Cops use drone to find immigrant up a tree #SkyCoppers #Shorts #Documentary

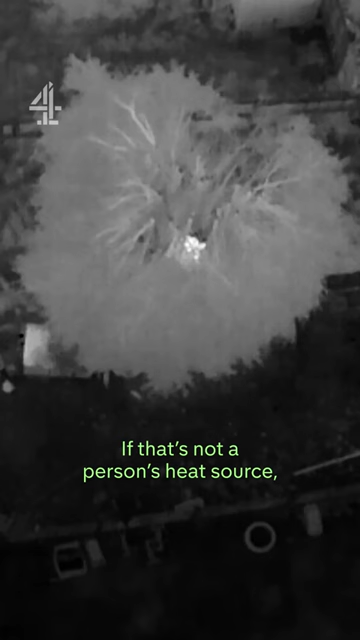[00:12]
If that's not a person heat source, I don't know what is.